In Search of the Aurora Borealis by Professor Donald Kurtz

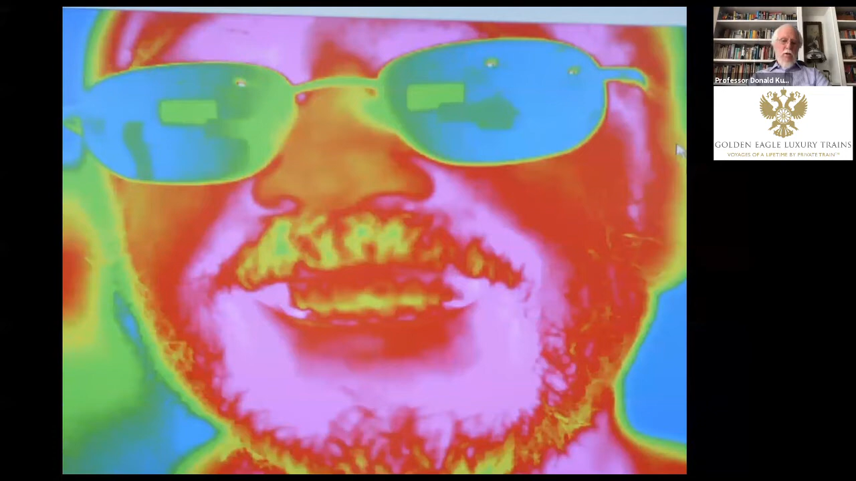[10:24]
And in this particular case, we've made something called a lookup table where we've said, all right, if it's the cooler part of my face, we'll color it red or blue. And if it's the hotter part, we'll color it red.
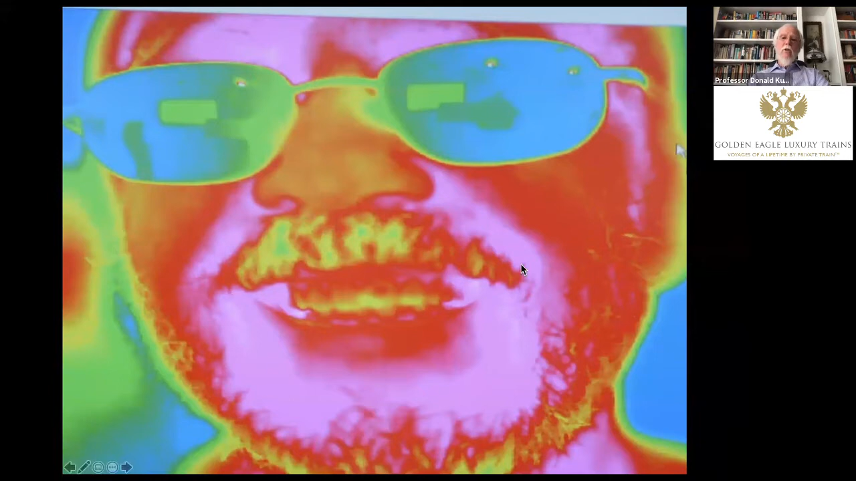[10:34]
And so this gives you a temperature view of my face in the infrared. What I'm trying to tell you is there are other ways to see things and we're going to look at the sun in ultraviolet, which we can't see with our eyes, but you're going to see how incredible the spectacle of the sun is when we look in ultraviolet light.